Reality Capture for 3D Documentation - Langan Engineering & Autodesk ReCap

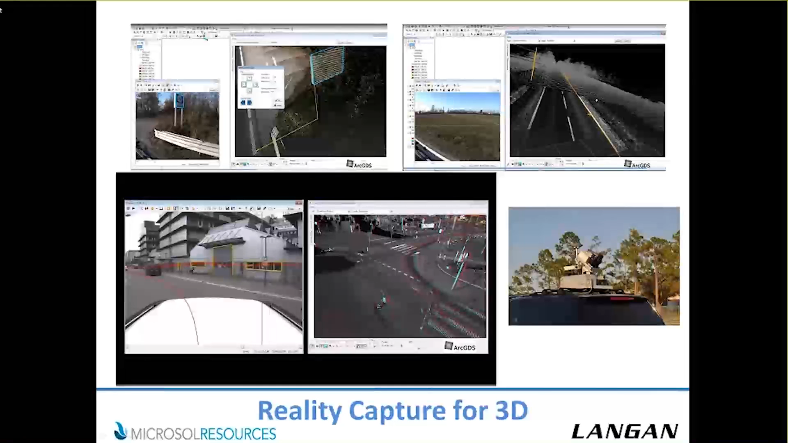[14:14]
The images in the bottom left that are moving around, you may see them ghosted because you can actually see them in 3D with 3D glasses. I think this is a really cool use of the technology. What's coming up in the future, you can see drones.
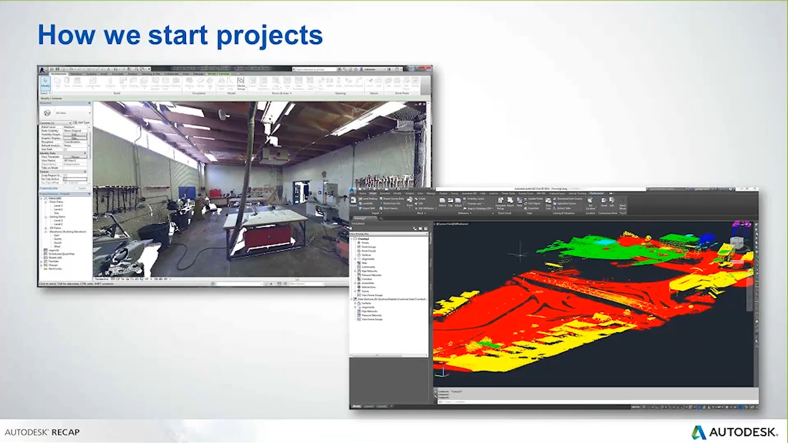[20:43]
But the whole point of RealityCapture is to capture the existence of the reality around your project so that you're better informed that can move forward with the design. It creates a much more accurate, much more informed design right from the beginning of your project. Now, there's different types of scanning equipment out there.
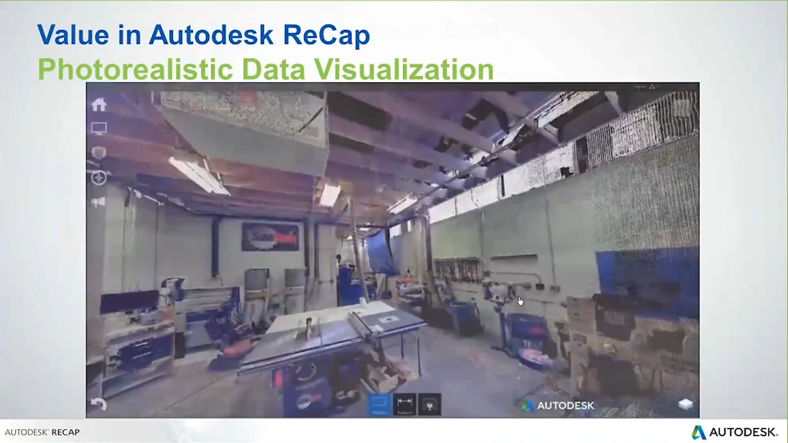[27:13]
Recap is a product that allows us to consume point cloud data that has already been processed.
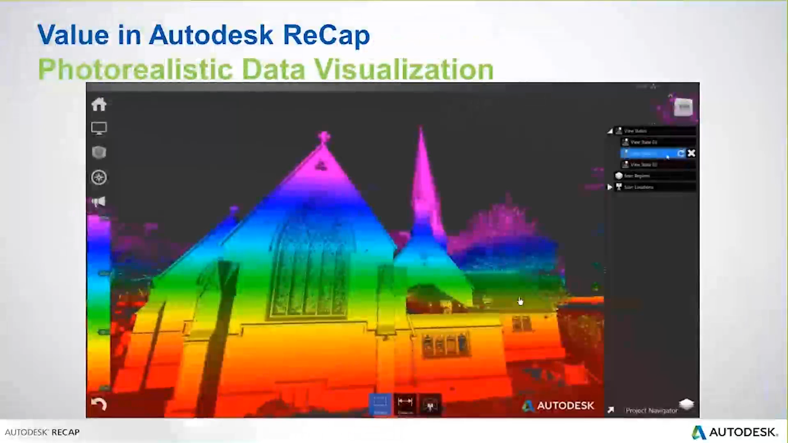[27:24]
What I mean by that is that it's already been cleaned up.
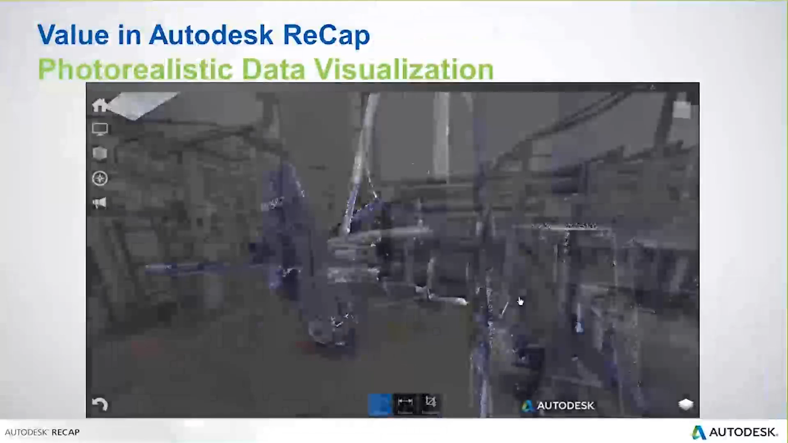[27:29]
It's already been stitched together, meaning all the different scan locations have been stitched together. And you have one single scan or a combination of scans already aligned.
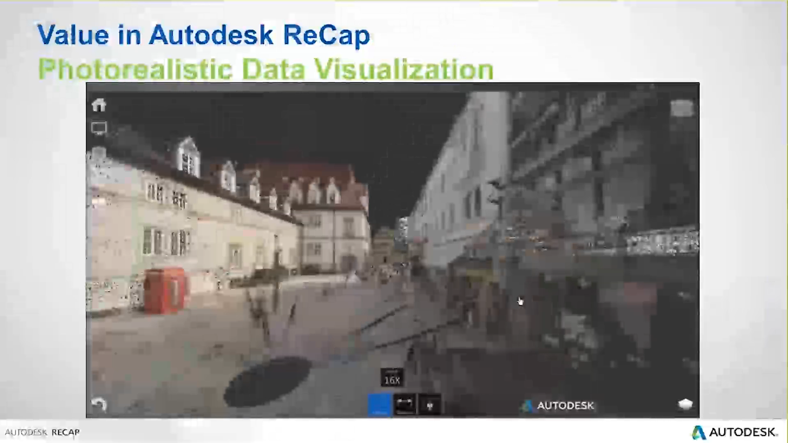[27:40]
In Recap, though, we can go through, of course, we can visualize, as you're seeing here,
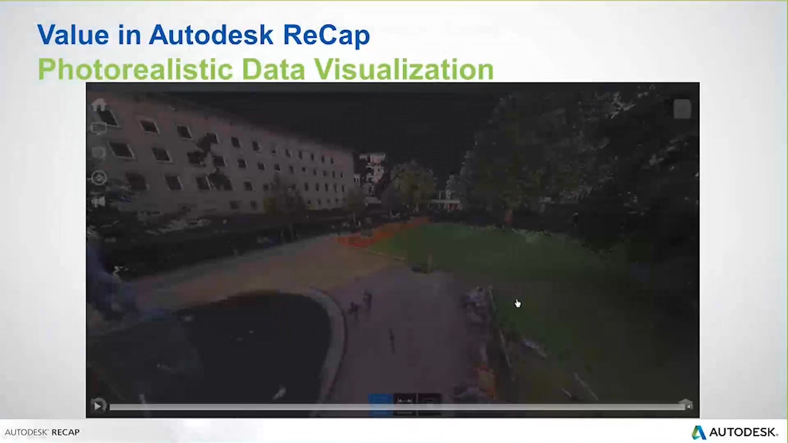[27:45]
we can visualize fly-throughs of the model and the scan data.
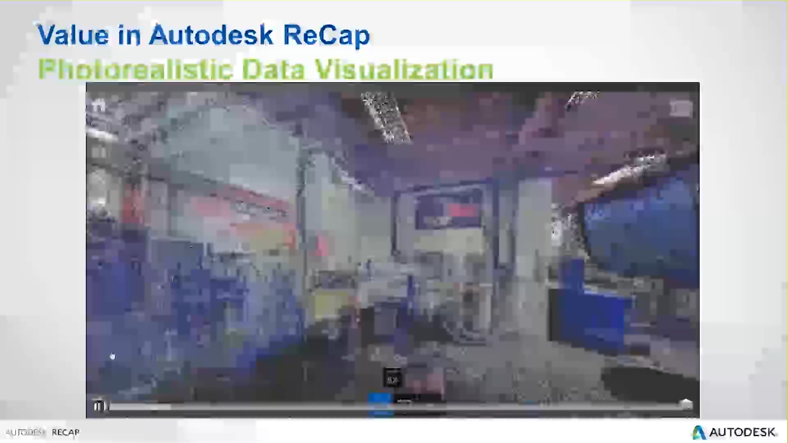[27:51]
And then we can get into making edits as well.
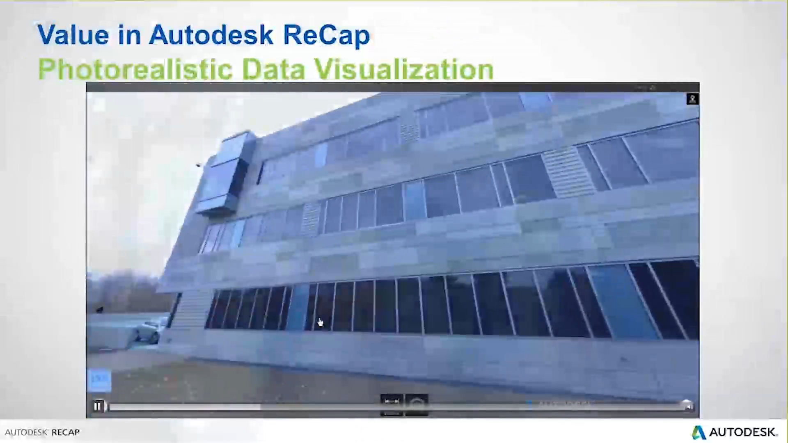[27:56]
When we talk about making edits to the point cloud,
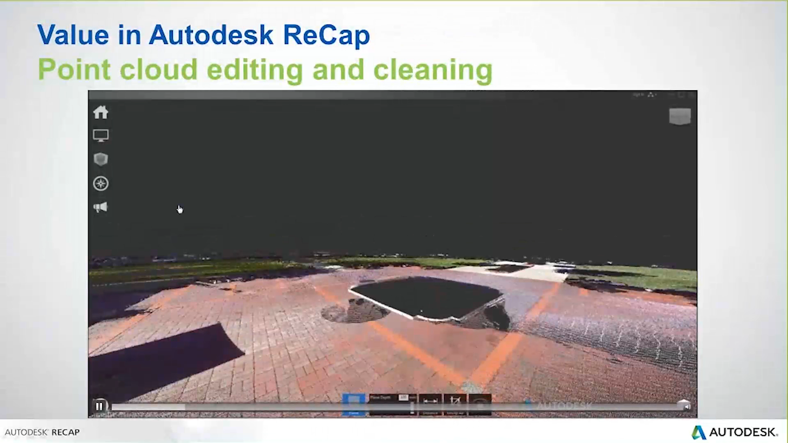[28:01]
in Recap, we have the ability here to isolate out certain points using different tools. Like you can see here, we have bounding boxes.
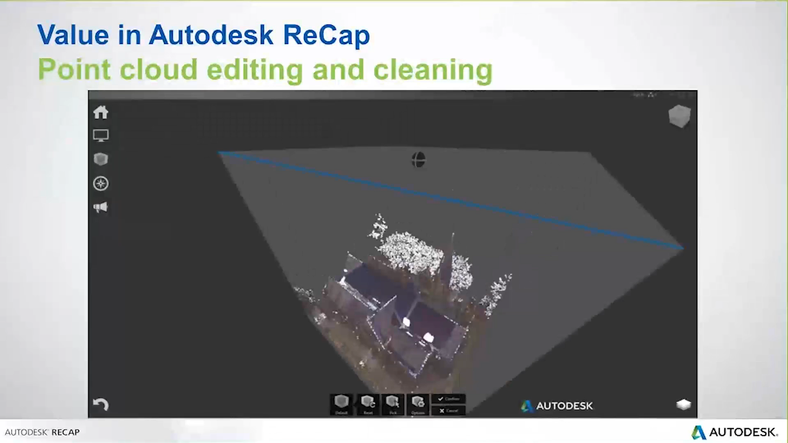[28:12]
We can make selections by just circling a ton of points and then breaking them into different regions.
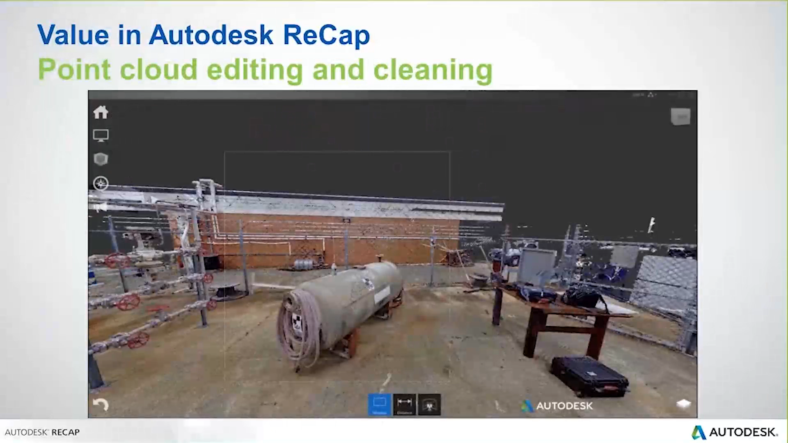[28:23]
You'll see here that there's a tank that needs to be, you know, basically replaced. And we can do remove the physical points from the Recap model inside of Recap
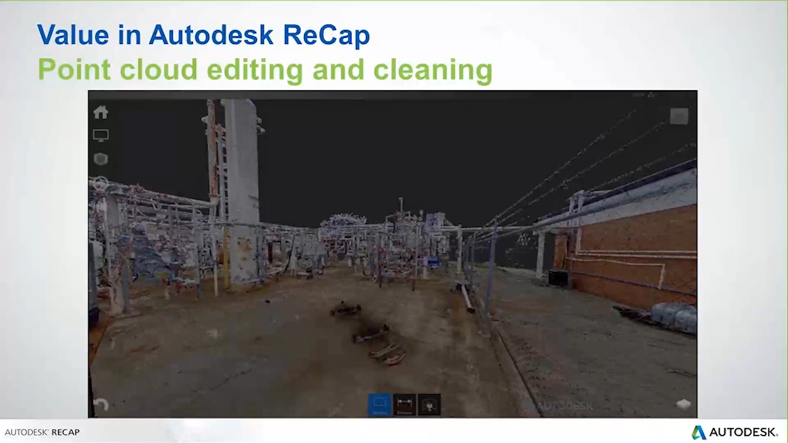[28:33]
and then utilize that scan data inside of a HERO application. You'll see that workflow in just a bit.